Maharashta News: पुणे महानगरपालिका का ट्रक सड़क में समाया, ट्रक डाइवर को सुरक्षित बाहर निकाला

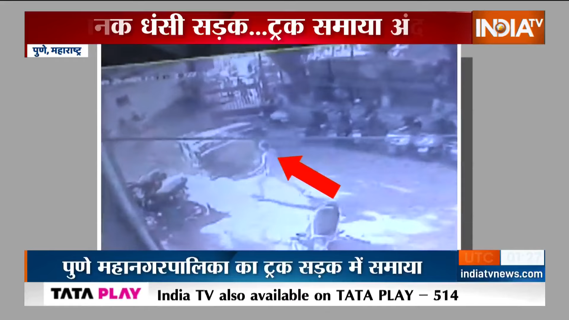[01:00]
सिर्फ दस सेकेंड जी हां सिर्फ दस सेकेंड में करीब 20 स्वीट लंबा ये टैंकर धरती में समा गया
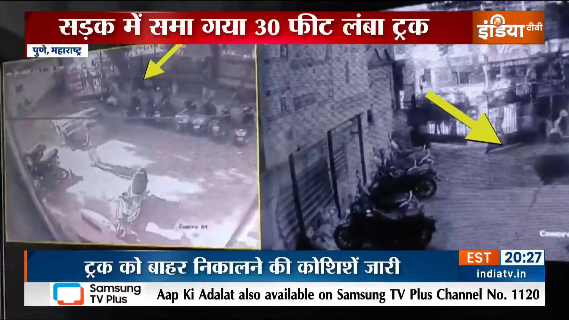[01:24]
हैरान करने वाला ये वीडियो पूने का है समाधान चौक सिटी पोस्ट इलाके में
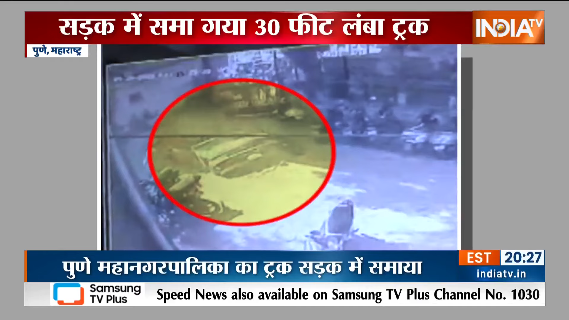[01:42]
वज़ाए पीछे जुकने लगा और देखते ही देखते महज 10 सेकिंड के अंदर पूरा का पूरा टैंकर सडक में समा गया
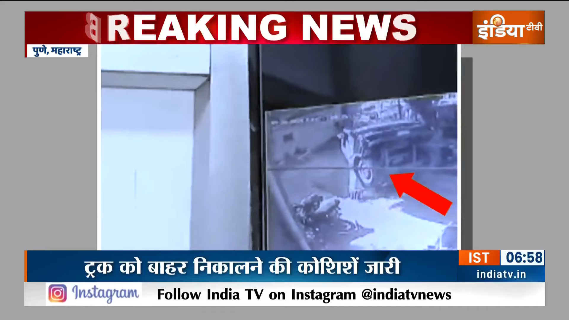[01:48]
हैरान करने वाला ये हाथसा सडक किनारे लगे सीसी टीवी में कैद हो गया मौके पर
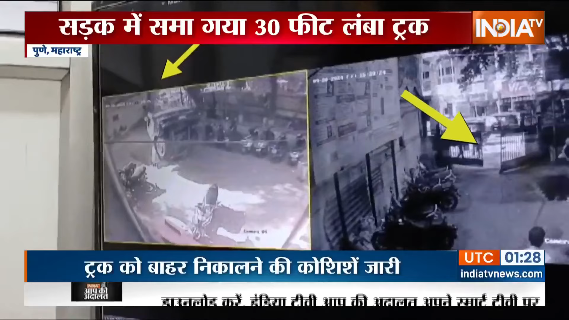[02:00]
मौजूद लोग ट्रक को जमीन में समाते देख हैरान रह गए और अब जो भी इस वाइरल वीडियो को देख रहा है वो हैरान परेशान हो रहा है पूरे माहन अगर पालिका का ये टैंकर समाधान चौक सिटी पोस्ट इलाके